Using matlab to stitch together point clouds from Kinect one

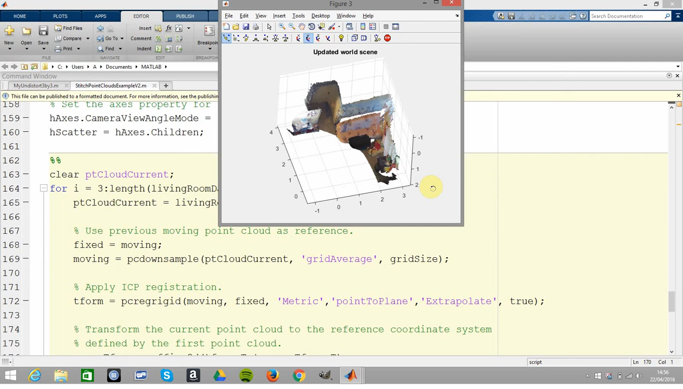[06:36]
so it's doing it frame by frame there so you're just doing it frame by frame when you're stitching on a new frame you're stitching on a new frame you're stitching on a new frame
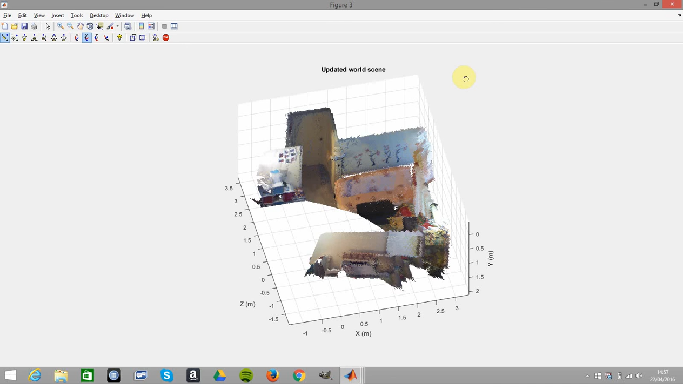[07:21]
you see there's a bit of a jump there so at the end of the for loop